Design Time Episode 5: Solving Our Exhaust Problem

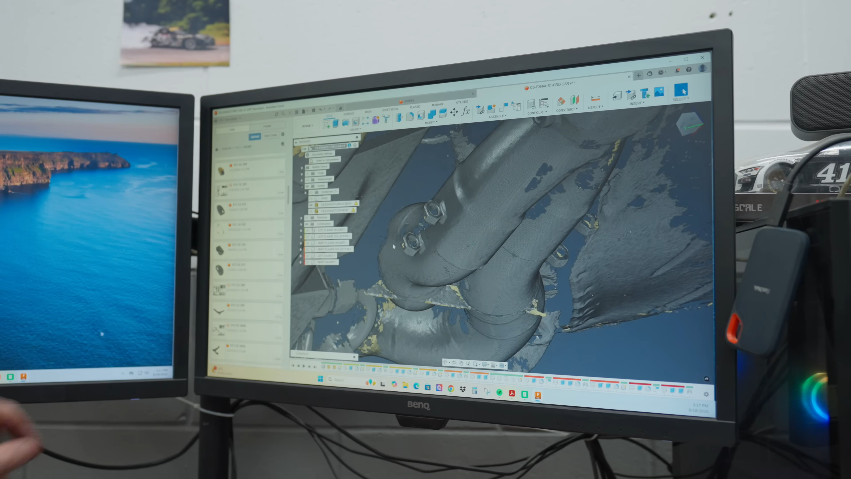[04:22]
You can actually see the end of it. That's another Sawzall blade.
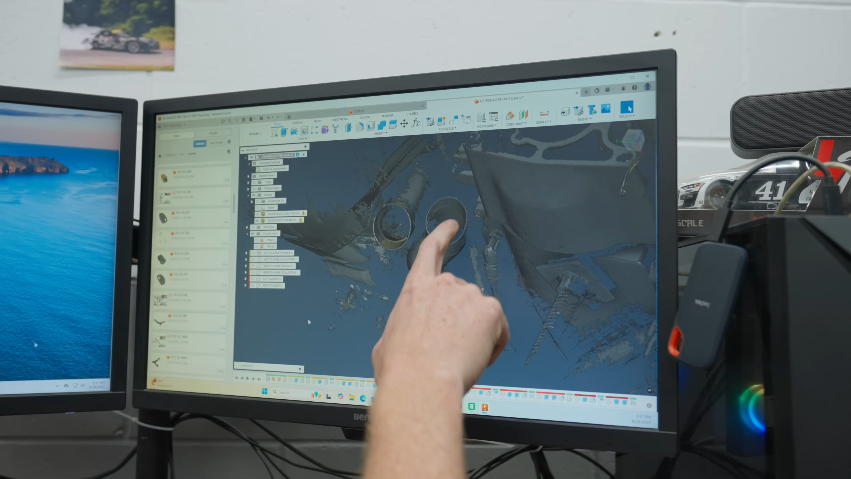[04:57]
So I'm able to see the fully cut tube as well.
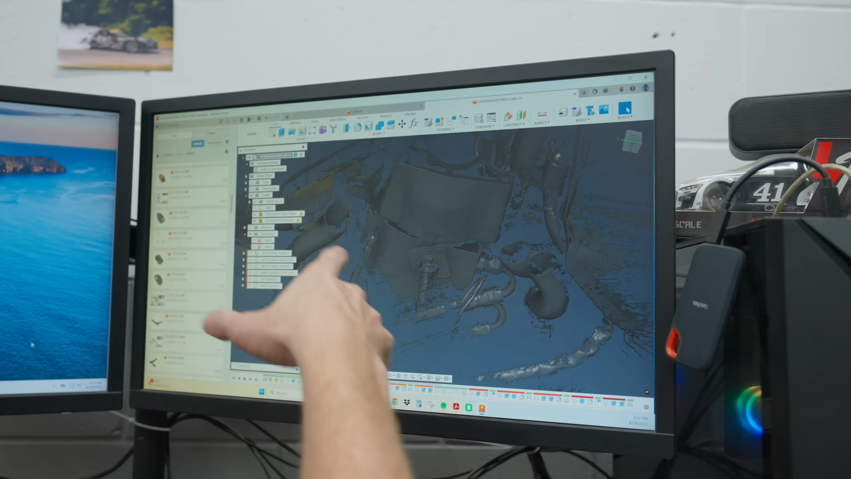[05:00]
So the original one was meant for me to get the entire shape of the exhaust while it was still in its original position.
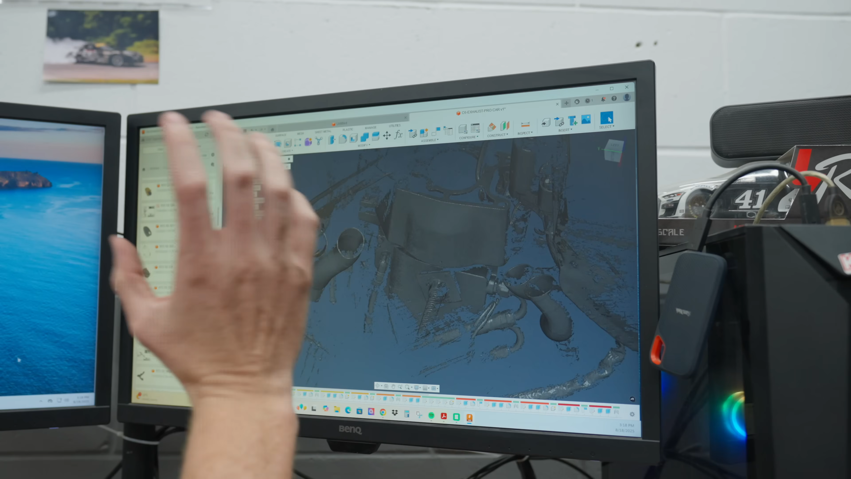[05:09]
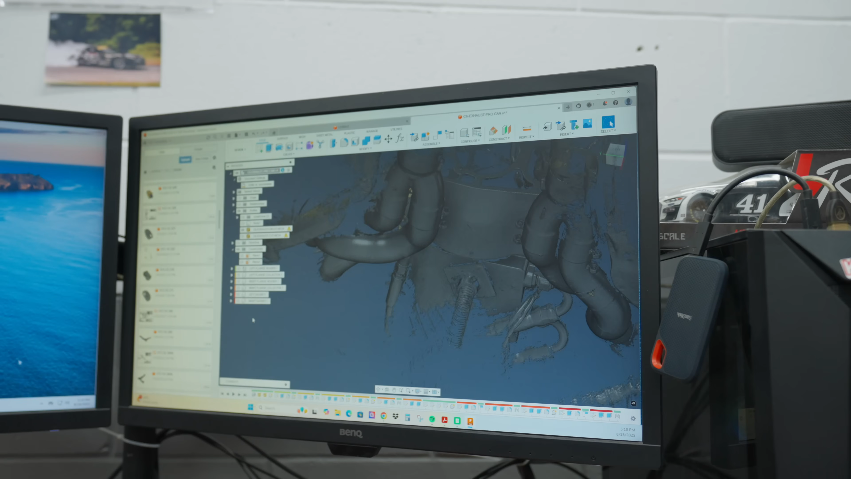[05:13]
So it's kind of like a snapshot of where it needs to be so that when I make all these flanges like this,
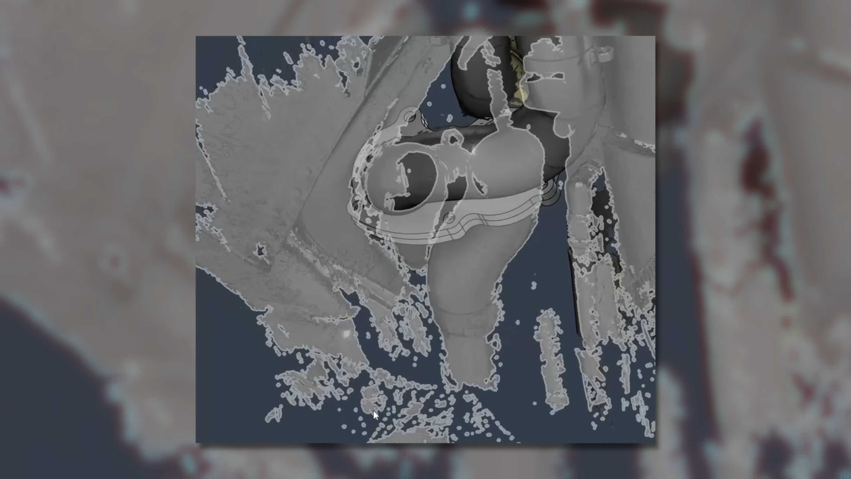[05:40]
almost because there's just nothing square,
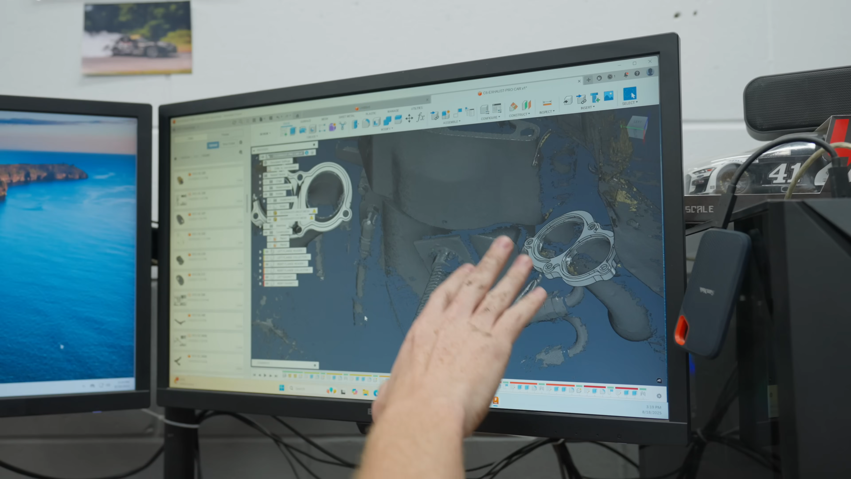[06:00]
We'll probably plane both flanges nice and square and flat.
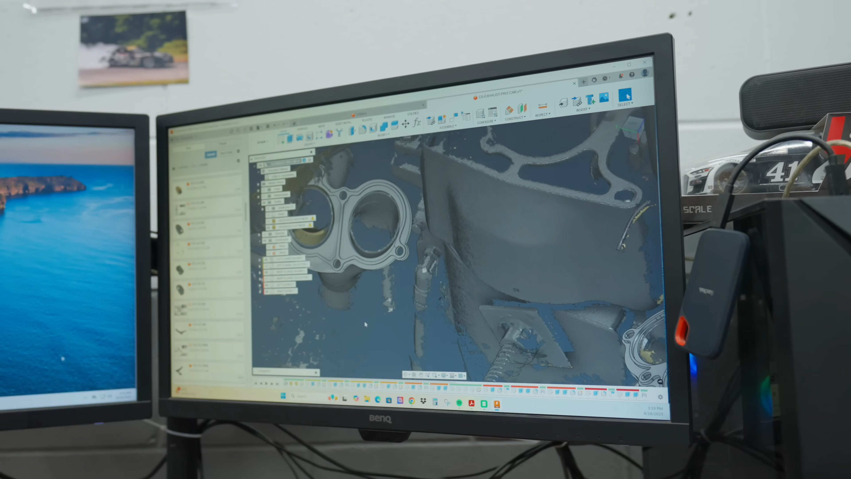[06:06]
And you can see I had to add a bunch of material because I'm not able to get a hole up here because of the block and everything else.
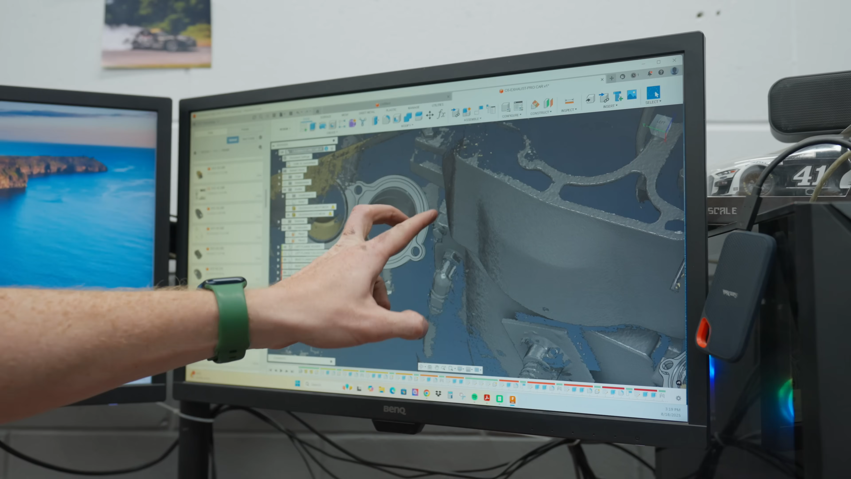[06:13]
So I just made this part of the flange much thicker in hopes that we would able to still be able to clamp that and seal it.